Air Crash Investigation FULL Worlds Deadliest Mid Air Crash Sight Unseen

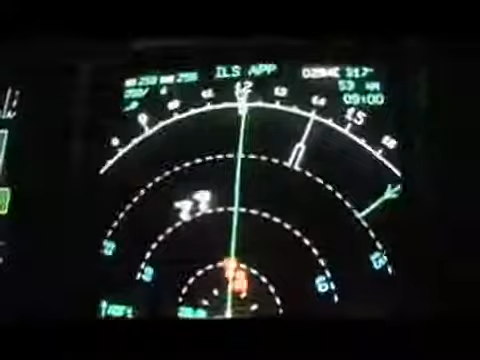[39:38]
in front of them and suggest evasive
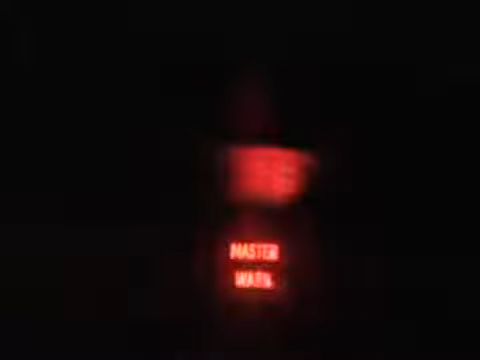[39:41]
action that is the last filter for collision avoidance which is independent of any
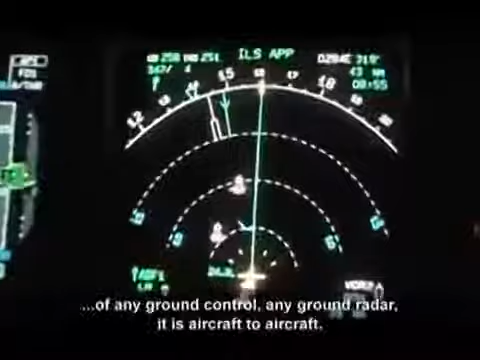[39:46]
ground control any ground radar it is aircraft to aircraft collision